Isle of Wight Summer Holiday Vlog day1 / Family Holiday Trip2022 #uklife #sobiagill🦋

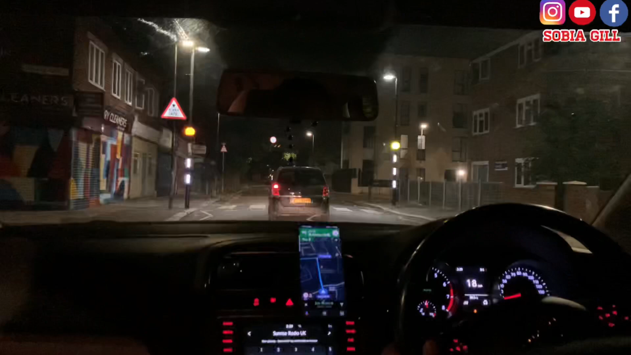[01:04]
अब हम चल पड़े थे लंदन से लेमिंगटन की तरफ, जो हमारा जहाँ से हमने फेरी लेनी थी। और रायन मेरा बहुत डिस्टर्ब था थोड़ा, क्योंकि उसकी नींद बार बार ख़राब हो रही थी और कुछ चीज़ें हफरा तफरी में भी हुई,
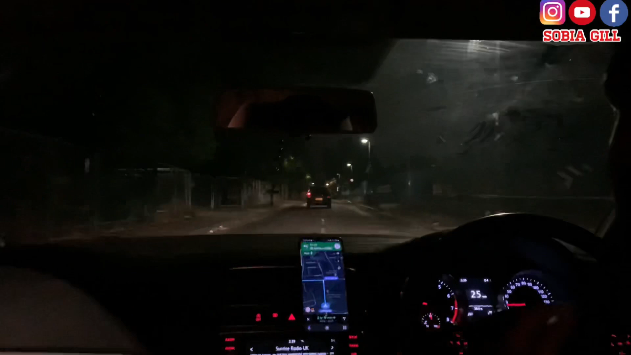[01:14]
इसलिए मैं थोड़ी बहुत चीज़ें जो थी वो रिकॉर्ड नहीं कर पाई। बट वी वर सो एक्साइटेड अबाउट आवर समर हॉलीडेज। और हमारे हमारी गाड़ी में जा रहे हैं हारून भाई और आगे जो एक गाड़ी जा रही है उसमें है सारे सईदा, मावर भाई, सोनिया और सारे बच्चे।
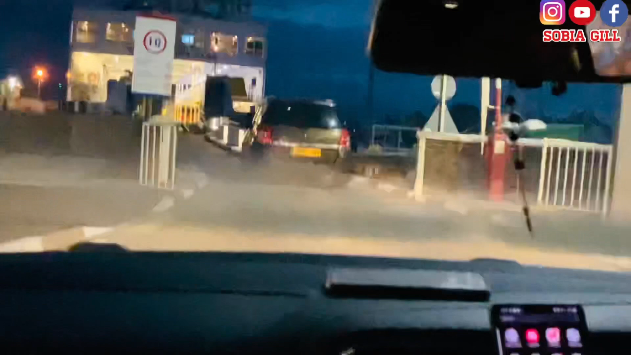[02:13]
बहुत सारी चीज़ें वैसे मुझे एंड पे शेरी ने याद करवाई। और यहाँ पे हमारी गाड़ी जा रही है जी फेरी के अंदर।